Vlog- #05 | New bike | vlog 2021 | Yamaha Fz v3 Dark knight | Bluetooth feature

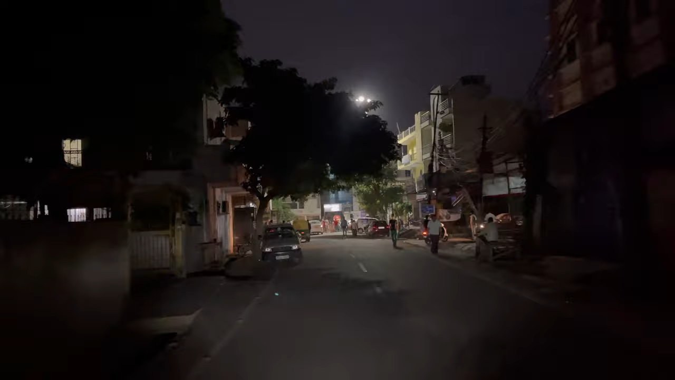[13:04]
अभी हम सामने आ रहे हैं जहाँ पे गर्ल्स हॉस्टल है इधर, और इस तरफ जागृति विहार है, ये सामने गर्ल्स हॉस्टल है,
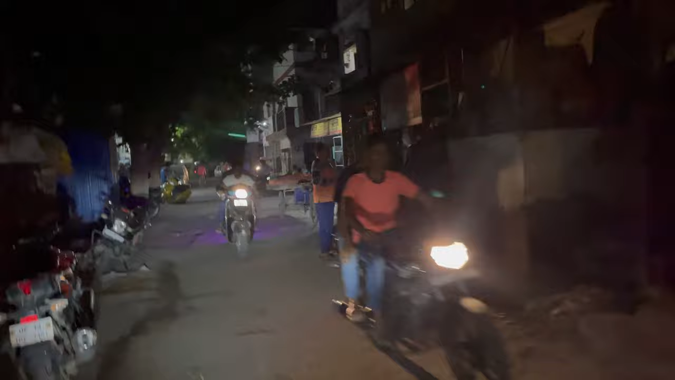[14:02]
और राइट साइड में एफ ब्लॉक है, और सामने जहाँ से वो भी कार की लाइट दिखी थी, मतलब ये जो घर दिख रहा है इसके पीछे DDPS स्कूल है।